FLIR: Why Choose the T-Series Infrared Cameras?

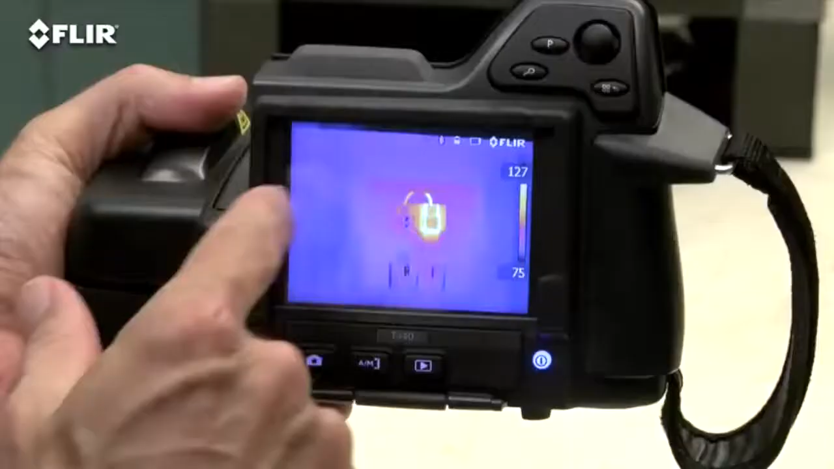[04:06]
T420s and 440s have a 3.5-inch touchscreen that puts all the measurement and imaging tools at your fingertips.
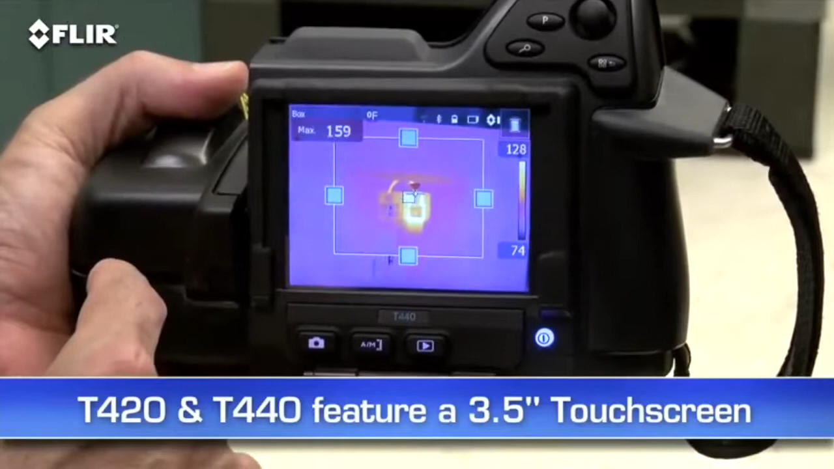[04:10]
On screen: max 159°F
T620s and 640s feature an even larger 4.3-inch LCD.
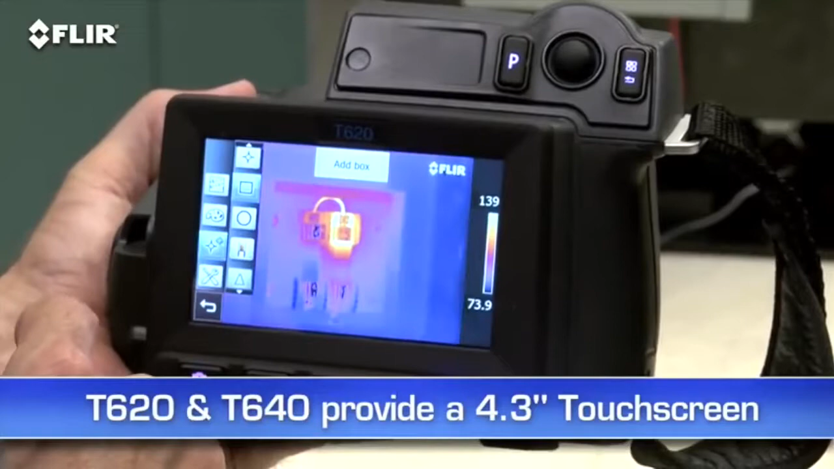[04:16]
And on the T440 and 640, you can use it to sketch quick notes and drawings on IR and visual images.